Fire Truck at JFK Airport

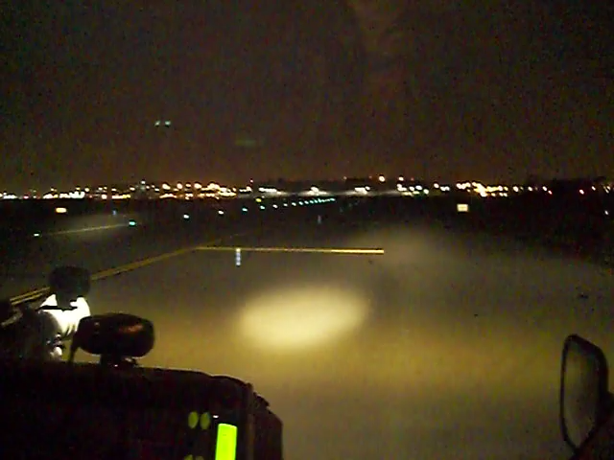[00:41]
Center. Yeah, but what? The runway, taxiway. No, taxiway. Runway lights are white. That is the wrong way.